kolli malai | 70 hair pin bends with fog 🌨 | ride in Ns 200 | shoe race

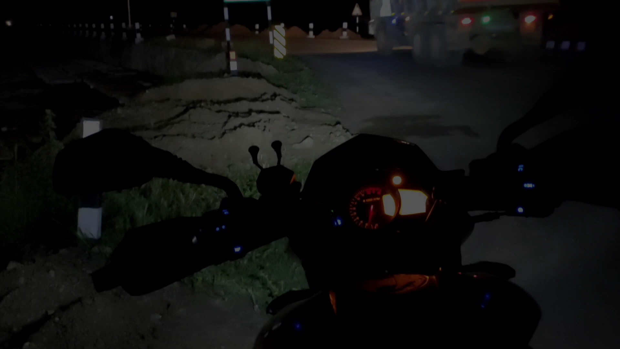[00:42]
கைஸ், இது பார்த்திங்கன்னா சேலம் நாமக்கல் ஹைவேல ஞானமணி
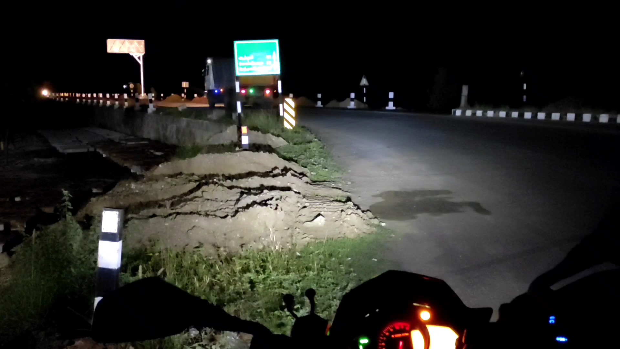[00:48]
காலேஜுக்கு கொஞ்சம் முன்னாடியே வந்து லெஃப்டில் வந்து கொல்லி ஹில்ஸ் போகிற ரோடு வந்து கட் ஆகும்.